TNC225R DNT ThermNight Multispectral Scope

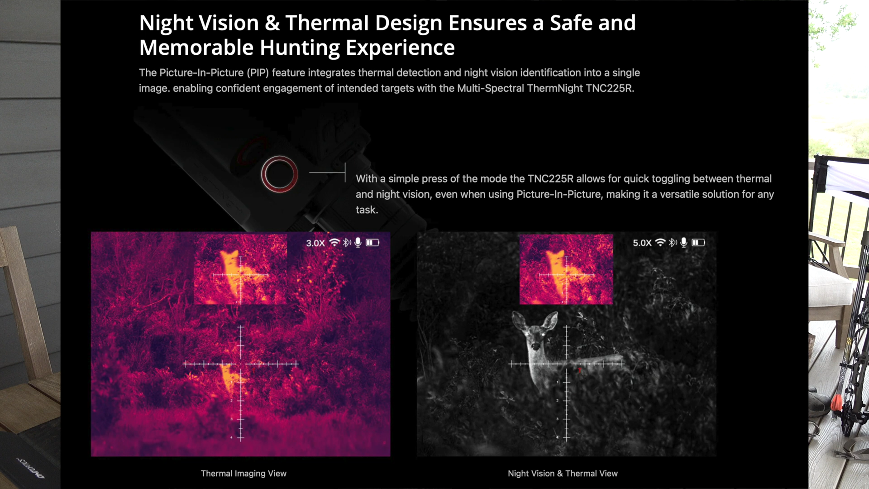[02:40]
You've got your focus. Now I'm on the front here to focus your image for whatever distance you're viewing. It's a reticle color.
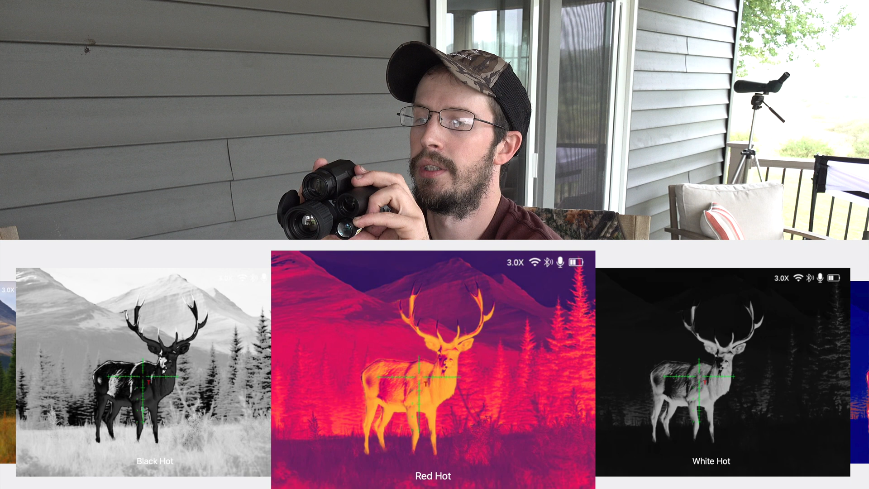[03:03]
You hold that down and it allows you to adjust your settings.
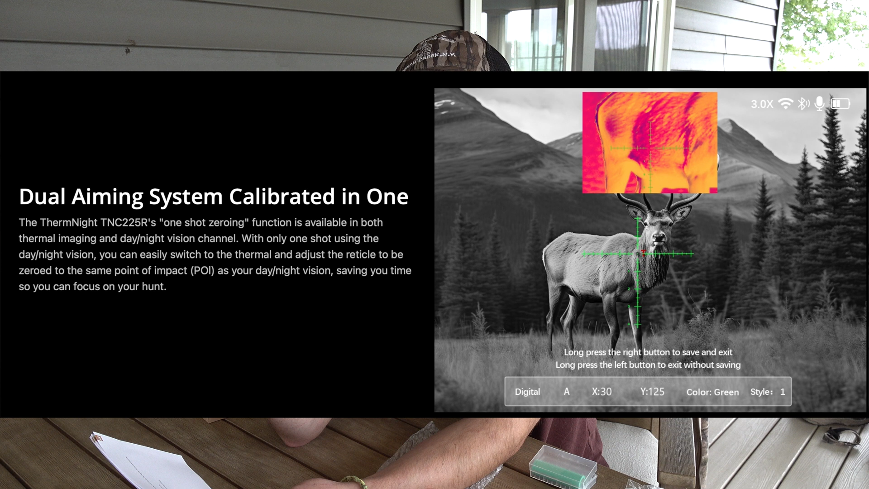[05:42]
Your one shot zero like with a lot of thermal and night visions now. If you know where your first round impacts the target you can look through your scope and move the reticle to where it needs to be. You can get 5 hours out of one battery. But you can also run external power through a power port which they do supply a cord for if you
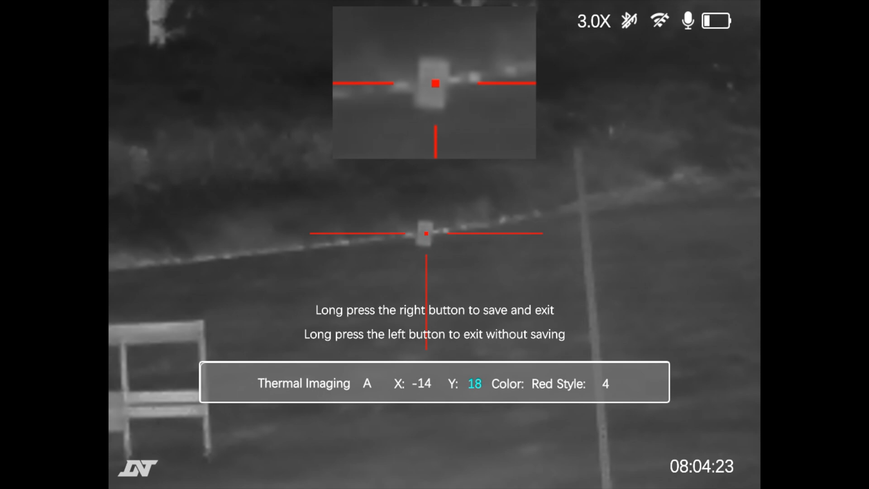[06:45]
Let's take a jump. To follow is Aqui.
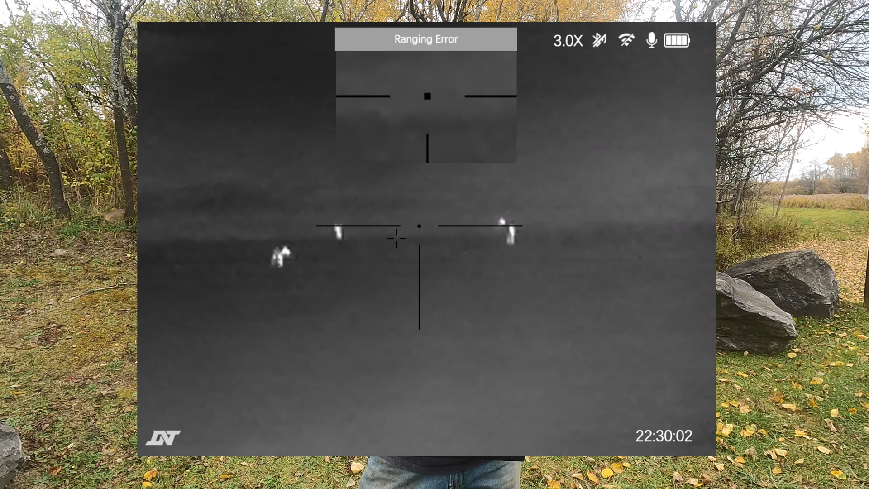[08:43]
Now when it gets to the thermal side of the scope. I wasn't expecting a whole lot.
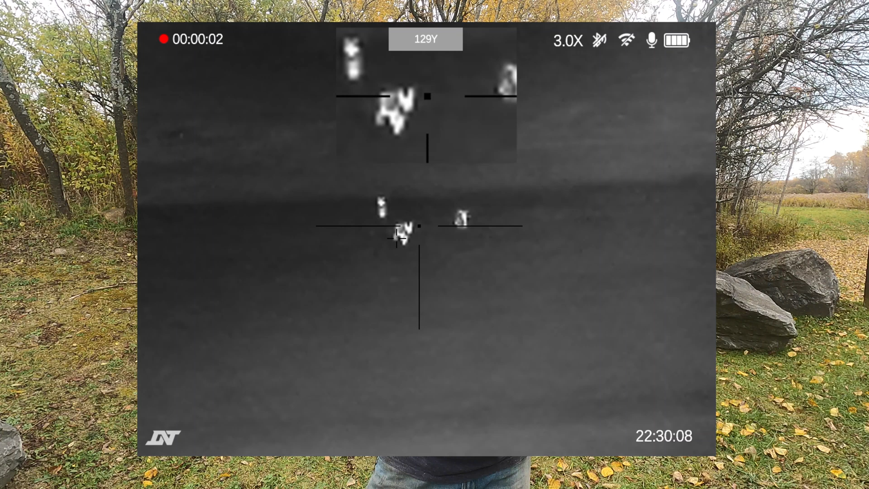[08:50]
Being it's only a 256 core. But.
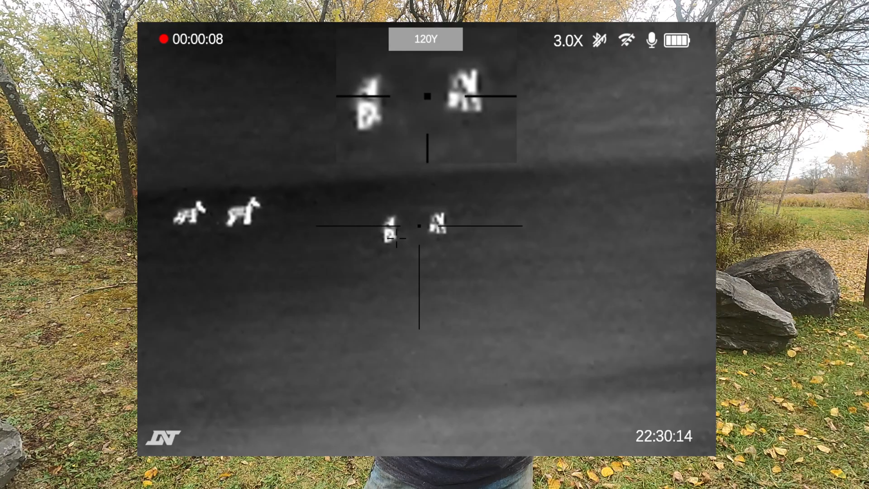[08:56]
I am very impressed. I have no issues. IDing coyotes.
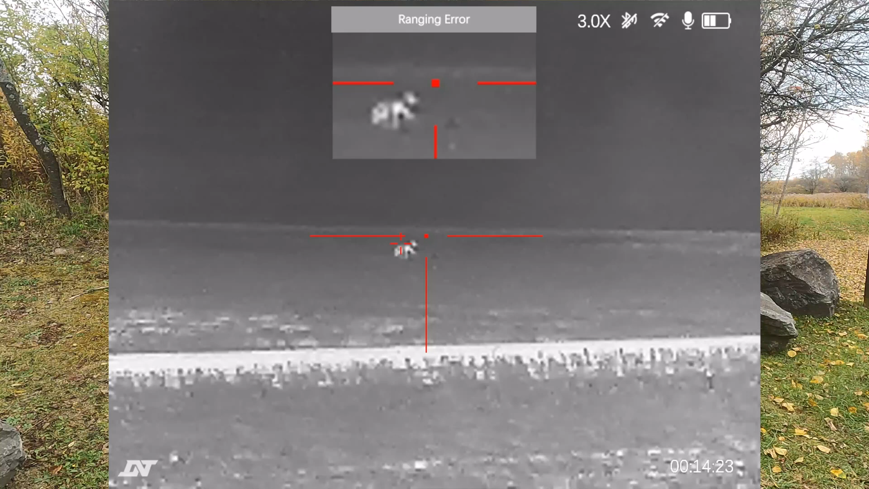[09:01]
Out to 300 yards. And no problem making shots out to 200. It does get a little blurry when you try to zoom in. Because it is a digital zoom. But. For what it is. It's a great scope for the money. If you are looking to get into night hunting. Or looking to play with thermal.
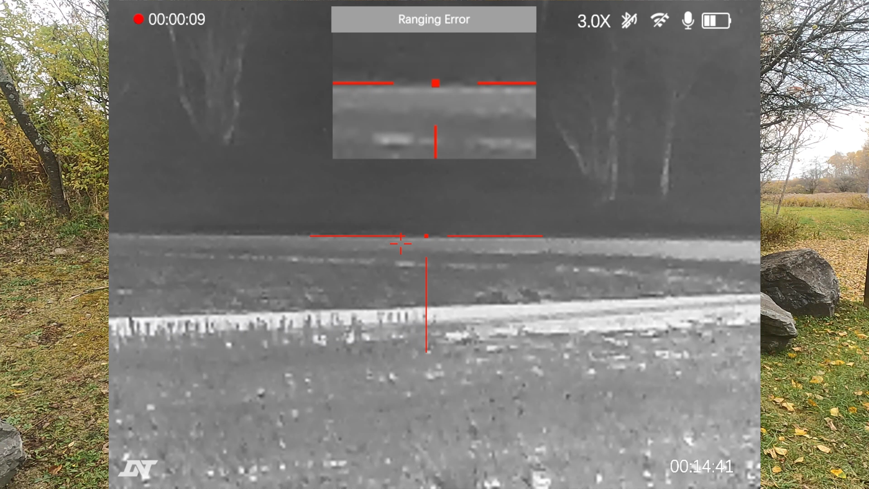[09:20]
And digital night vision. This is a great option for you. Mainly because it gives you both options. So if you are not sure which way you want to go.